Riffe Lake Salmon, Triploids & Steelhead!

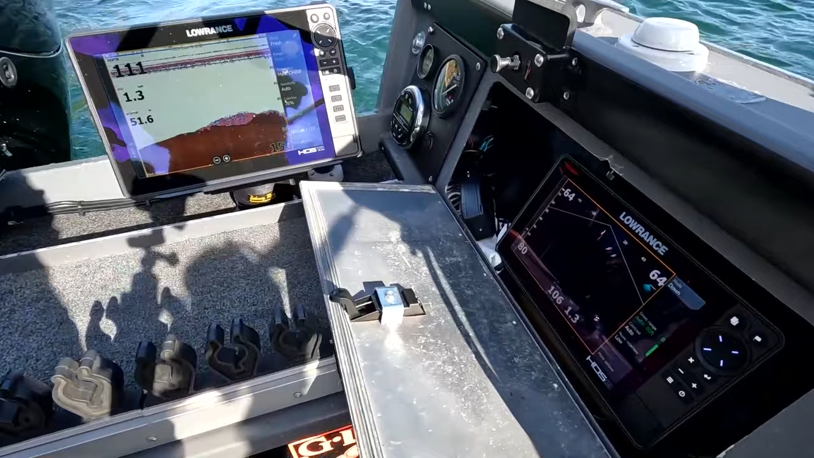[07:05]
There's nothing on it right now but this one's actually facing down right now.
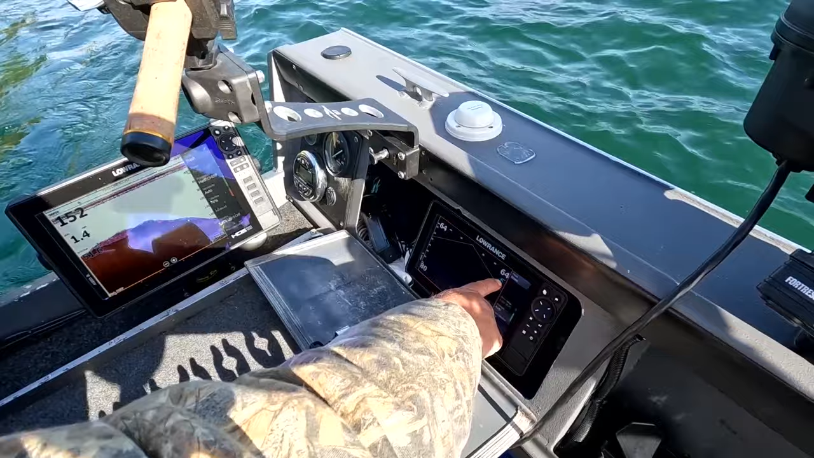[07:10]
You can see where it's active here so it's actually in the front of the boat but it's aiming kind of this way towards the front of the boat and then as you see fish they'll come inside this so this is basically looking to the front and
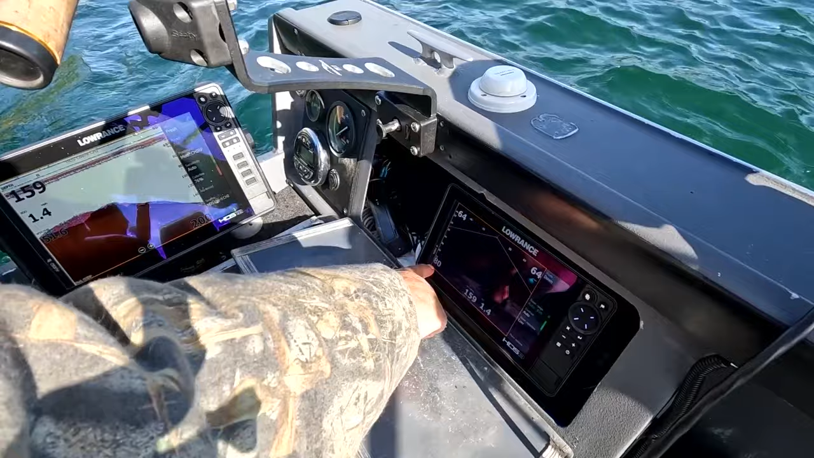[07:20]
then down so we're looking down about 80 feet but on the top here I'm actually going to set the range back up a little bit but it as it starts coming down there let me see if we'll change this to like 40 feet.
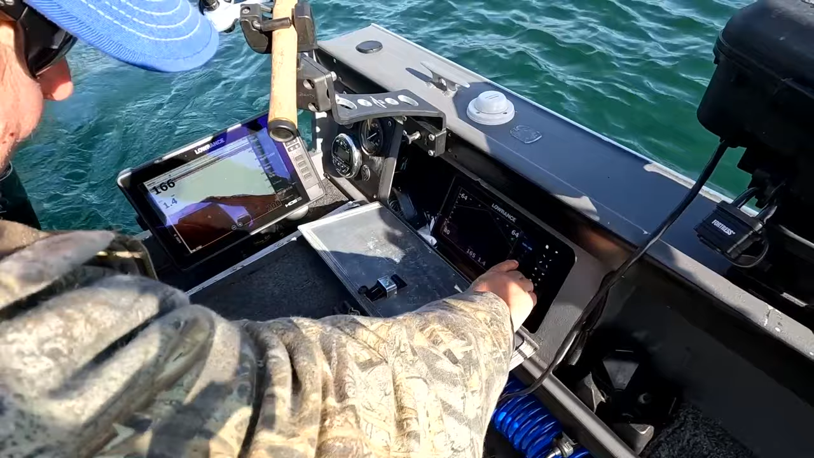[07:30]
Okay so now we're down we're just looking at the top 40 feet of water as they come in there you'll actually see the fish swim into the pattern so I can see them out in front of us before we get to them a little bit so. We've been trolling uh we got one kind of trolling through this little inlet right here and then I think I'm going to head out
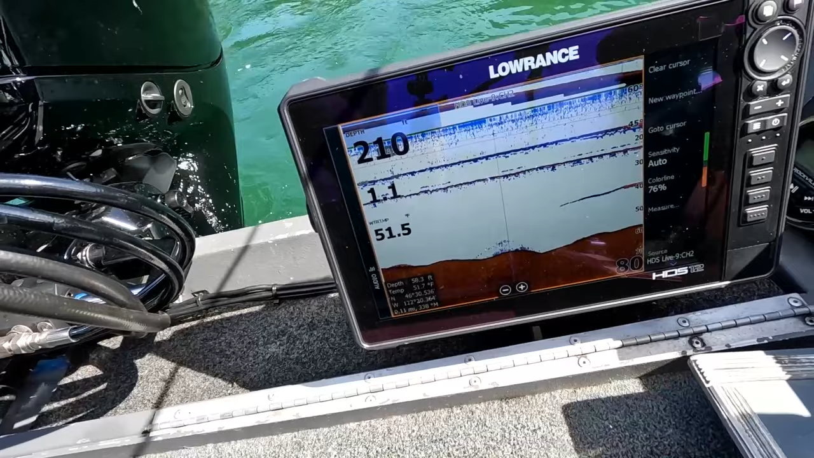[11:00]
so to mark something there jerry hooked up smiley blade